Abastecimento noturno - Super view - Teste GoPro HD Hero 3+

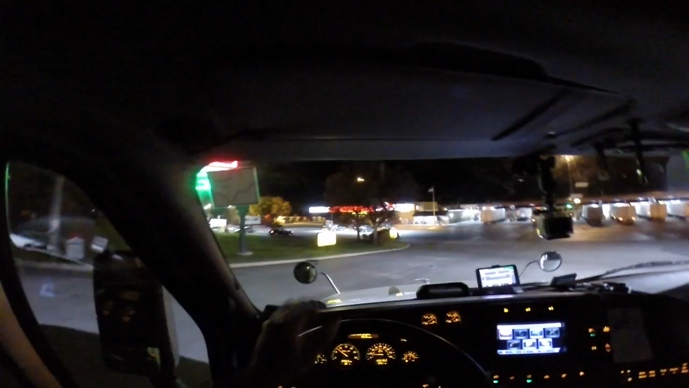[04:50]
Nesse posto aqui é uma entrada pra todo mundo, mas as bombas de carros, tá ali à minha esquerda, é da onde vem esse carro. E de caminhão aqui, separado tudo direitinho. Aqui vem vindo o casquete dando ré, que com certeza, o cara aqui não saiu da bomba.